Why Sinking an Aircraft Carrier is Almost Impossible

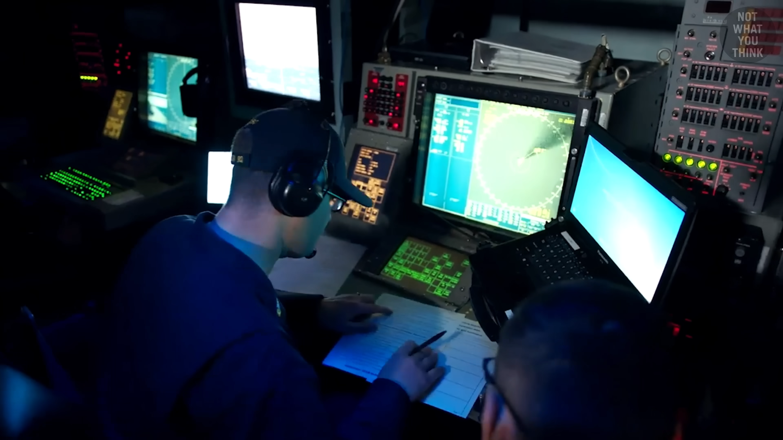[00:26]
The SPI-1 radar can easily see dirt in the sky,
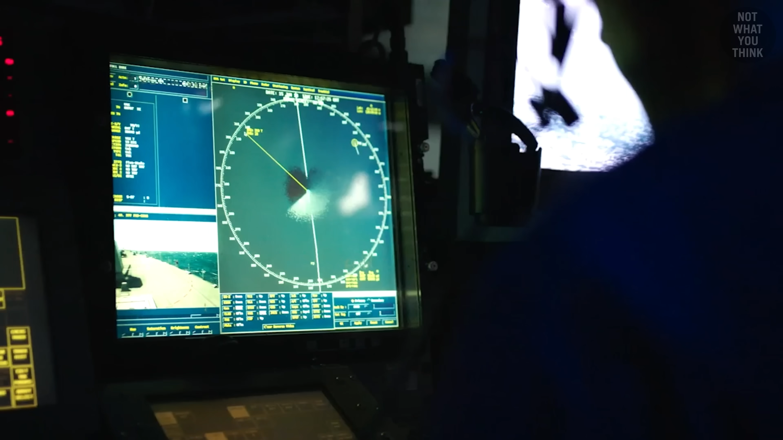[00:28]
so the ships would have detected that Iranian drone from miles away.
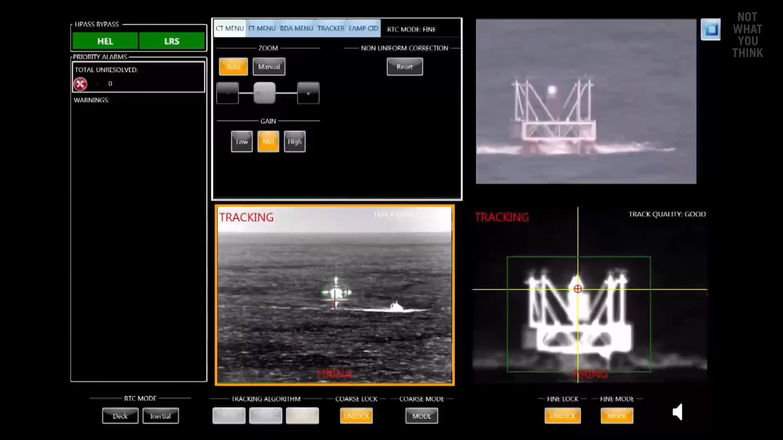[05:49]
To change this cost-benefit equation, some are advocating for directed energy systems against unmanned systems.
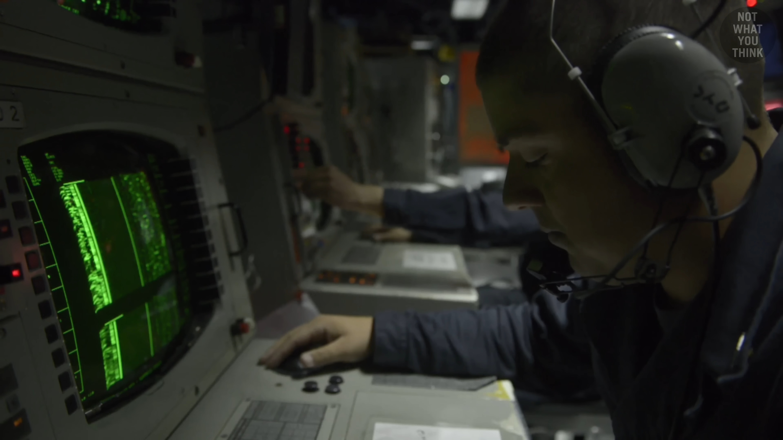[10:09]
It can work in passive mode, where it simply listens for any submarine noises.
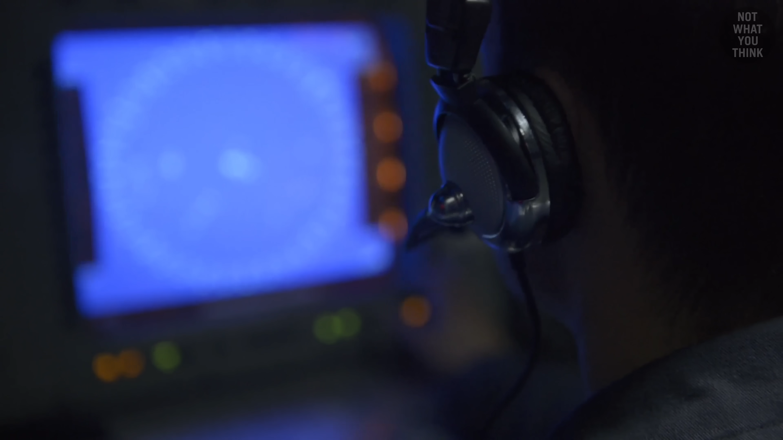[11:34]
Cruising at 30,000 feet, its massive 24-foot rotating radome scans hundreds of miles in every direction,
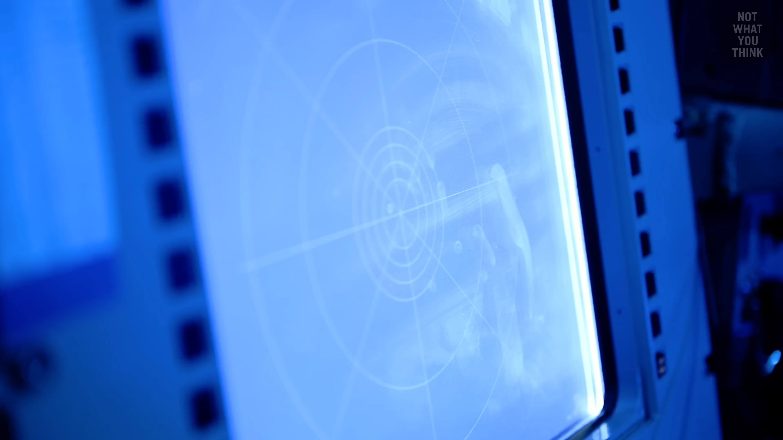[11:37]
detecting and tracking targets more than 300 nautical miles away.